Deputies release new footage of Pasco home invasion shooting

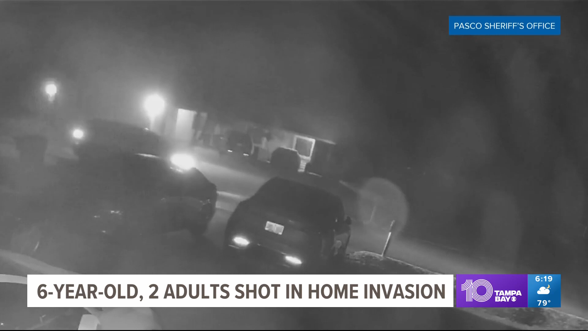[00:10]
In the video, they drive up to the home just before 3 a.m. Friday morning. About two hours later, deputies say they confronted the grandfather who lives at the home when he arrived at the property and shot him. They then went into the house and shot a woman and her six-year-old daughter in the head. All three of them are in critical condition.